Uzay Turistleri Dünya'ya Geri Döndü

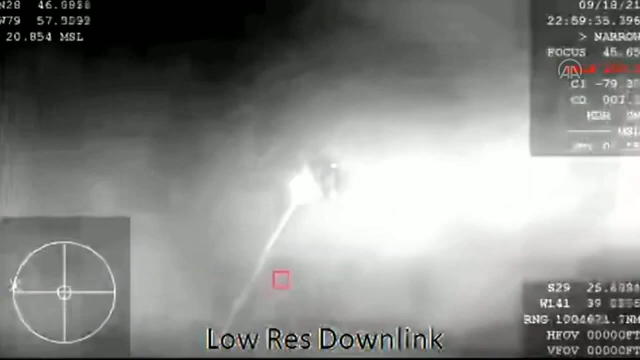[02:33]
What you are seeing is a view from our thermal camera,
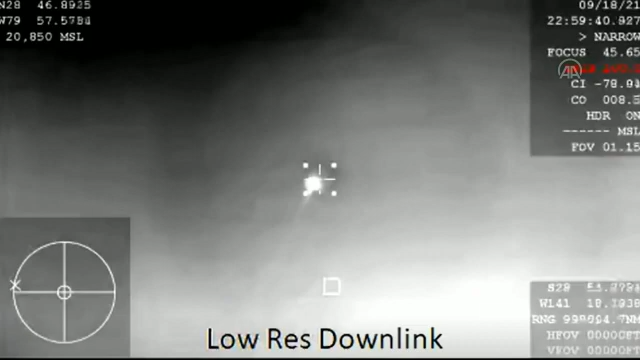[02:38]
seeing Dragon coming back down to Earth right there. Yeah, this is amazing.
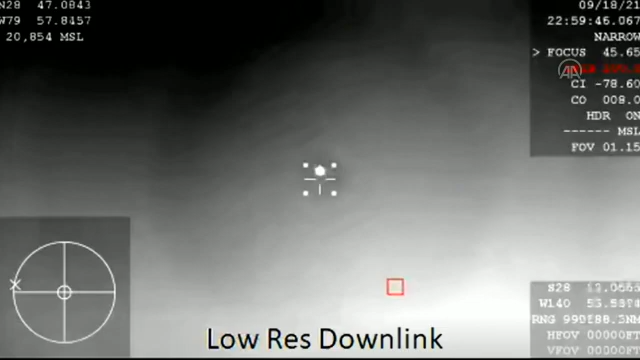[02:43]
This is the first shot of the Dragon capsule coming back. You heard some comms.